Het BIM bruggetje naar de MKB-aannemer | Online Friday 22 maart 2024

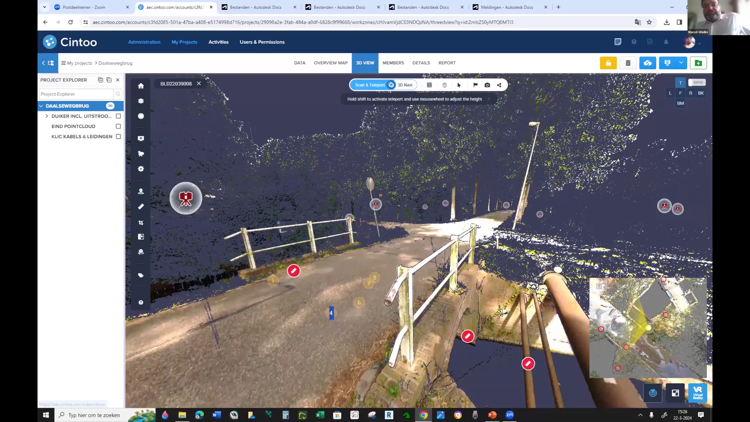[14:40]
We zijn eigenlijk begonnen met het maken van een puttoorlog. Een zogenaamde pointcloud. Een digitale afdruk van de bestaande omgeving. Die zien jullie hier. Eigenlijk was dit het bruggetje wat er voorheen lag met een aantal vleugelwanden die echt fors weggescheurd waren. En echt van, ja, de brug moest, daar moest iets mee gebeuren. Nou, wij hadden de opdracht meegekregen van dat het moet duurzaam zijn. En het hoeft niet per se in de vorm van een brug terug te komen.